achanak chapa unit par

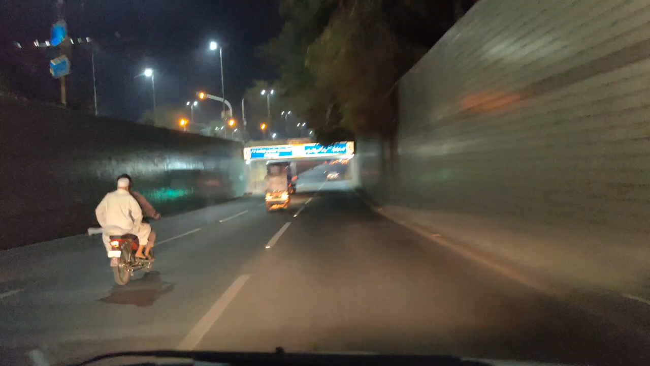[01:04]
अल्लाह ना करे कुछ ठाठू ना हो जाए। ठीक है, करीब है, नुकसान ना करना चाहिए ना कराना चाहिए, क्या ख्याल है? तो ये मैं बिल्कुल नजर नहीं आऊंगी बीच में,